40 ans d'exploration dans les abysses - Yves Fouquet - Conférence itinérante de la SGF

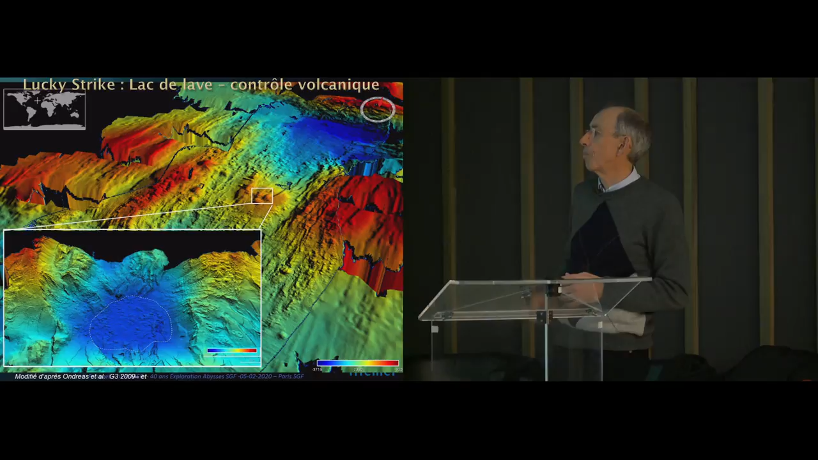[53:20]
Et autour de ce lac de lave, de manière assez cohérente, tous les petits triangles rouges, ce sont des sources hydrothermales actives. Donc, un contrôle, ce qu'on appelle, nous, géologues, un contrôle de l'activité volcana.
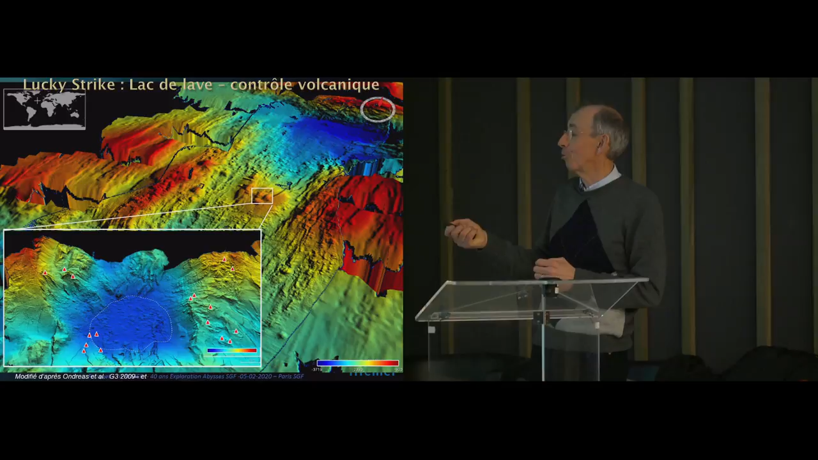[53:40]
Le contrôle des sorties hydrothermales autour de ce pipe volcanique qui guide,
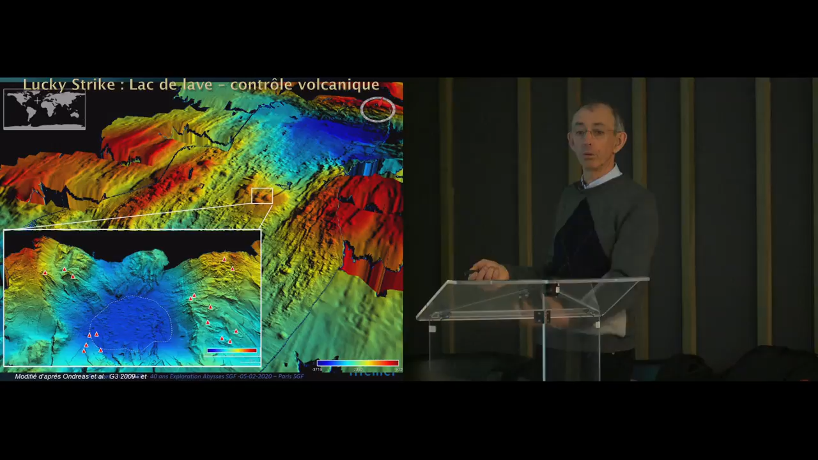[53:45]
finalement, les circulections et les convections hydrothermales autour.
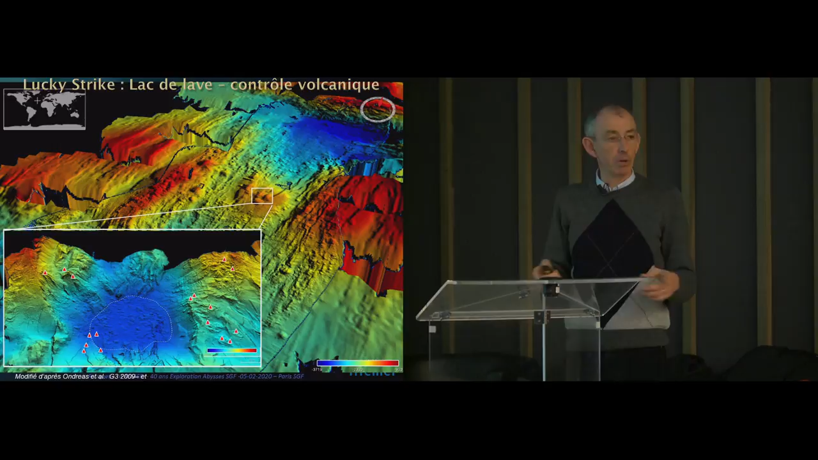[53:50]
Donc, c'est une position, finalement, assez cohérente. Quand vous avez compris ça, vous pouvez aller ailleurs et vous pouvez éventuellement, par un simple raisonnement géologique, trouver la même chose.
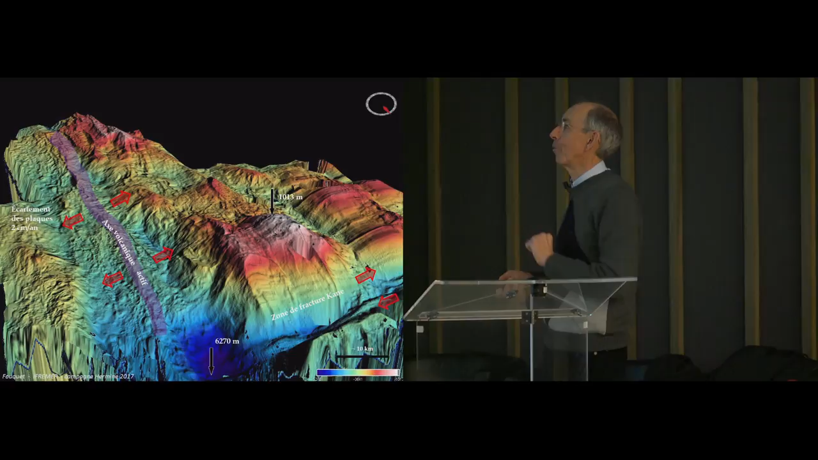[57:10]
Donc, vous voyez tout de suite qu'il y a des reliefs extrêmement importants, dans lesquels, alors on peut distinguer des choses que j'ai évoquées, mais on va les regarder un peu en détail. Une structure classique de dorsal, vous voyez que c'est une ride. C'est des failles parallèles à la ride. C'est exactement ce qu'on voit ici.
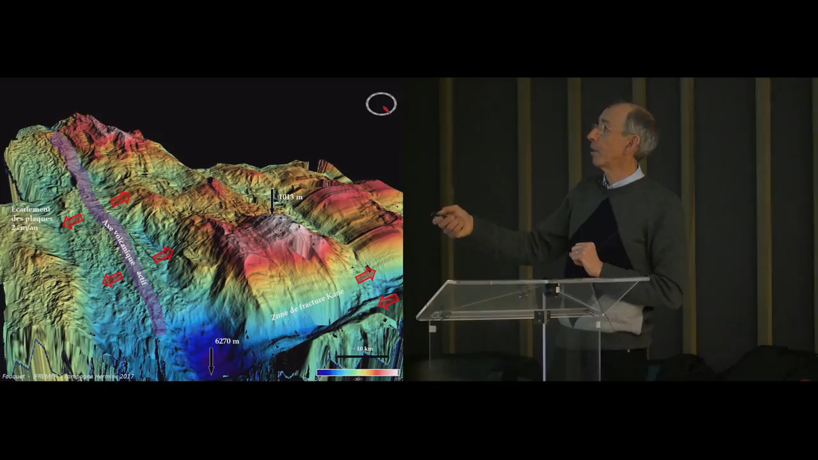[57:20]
Ces failles sont héritées de la ride par l'écartement. Donc ça, c'est la structure normale en ride parallèle, en faille parallèle, une dorsale classique. Mais on voit dans cette zone-ci, et finalement plus honnêtement ici, on voit qu'on a des structures qui sont non plus en ride parallèle, mais en ride perpendiculaire à l'axe.
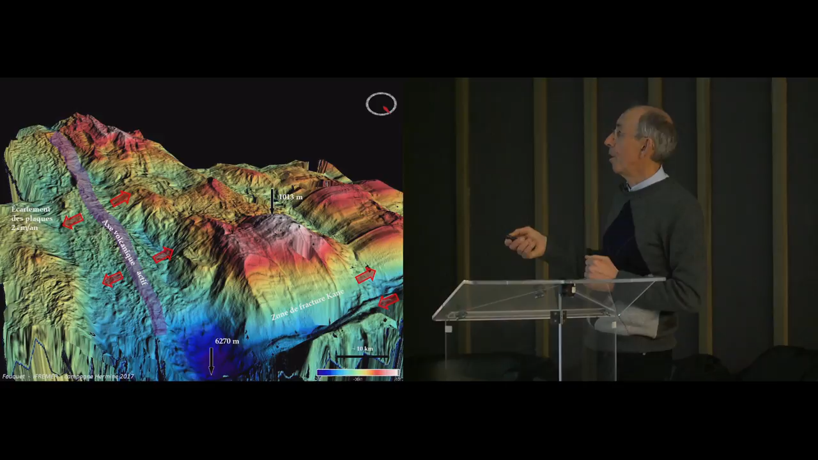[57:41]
Alors au début, quand on ne connaissait pas, ça intriguait. Maintenant, c'est assez bien documenté. Ces rides sont en fait des grandes failles, qu'on appelle les failles de détachement, dans notre jargon, qui sont des failles qui se produisent dans les zones où on a peu de production magmatique,
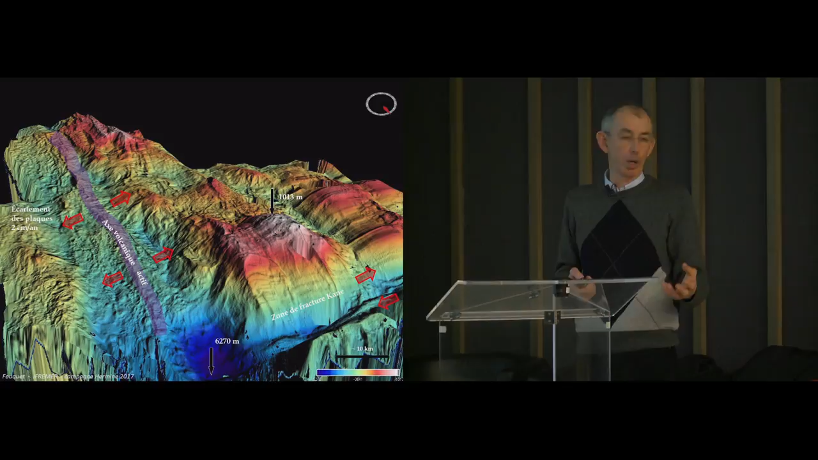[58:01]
très peu d'activité volcanique, et ce sont ces fameuses failles qui mettent à l'affleurement les roches du manteau, dont je parlais tout à l'heure,
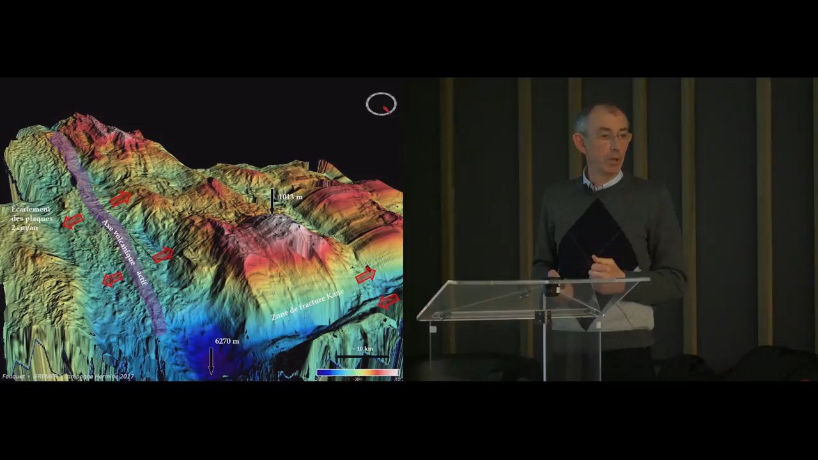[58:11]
puisqu'on peut trouver aussi dans ce type d'environnement des roches du manteau. Donc, roches typiques, une dorsale basaltique volcanique, et ici, des roches d'affleurement mentalique.
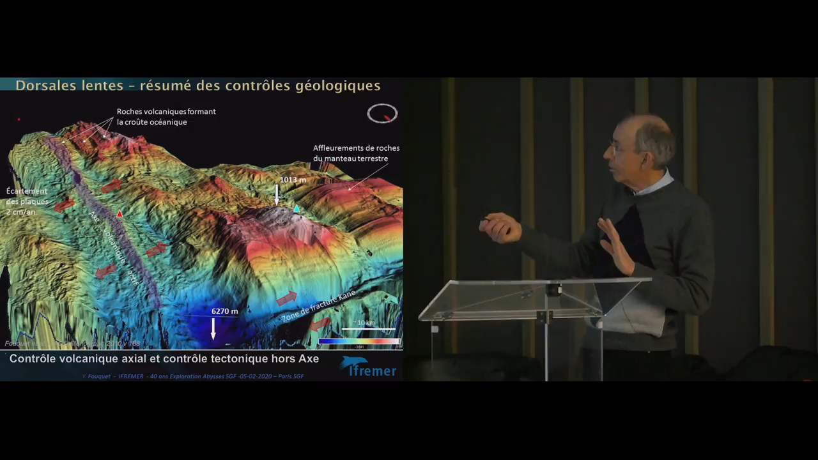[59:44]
Bon, là, le point haut se trouve par là, même s'il est plus subtil que la zone que j'ai montrée tout à l'heure. Mais il est là où on peut s'y attendre. Mais on a aussi des sources hydrothermales. Alors ici, sur cette zone-là, elle est inactive, mais on en a trouvé en dehors de l'axe sur les roches menthéliques. Celui-là est associé à des roches menthéliques.